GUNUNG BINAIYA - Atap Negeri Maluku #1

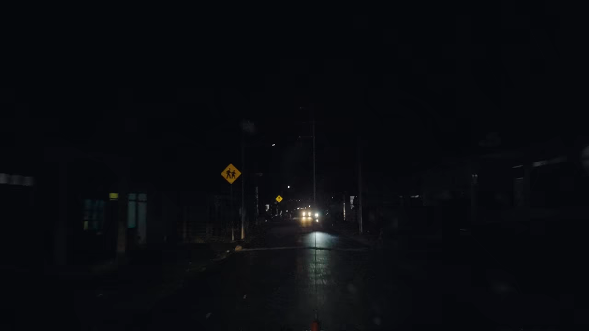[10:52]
Dalam perjalanan, tampak listrik di beberapa desa yang kami lewati mati.
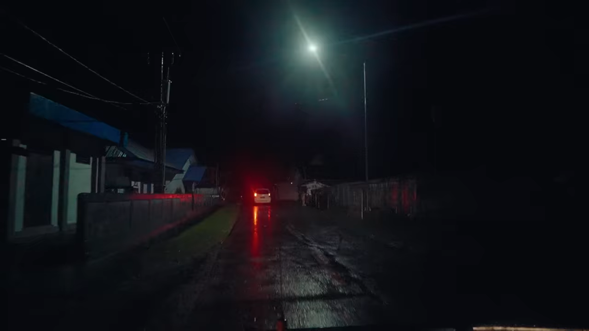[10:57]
Kata Bang Yusuf, sedang ada pemadaman bergilir di Maluku.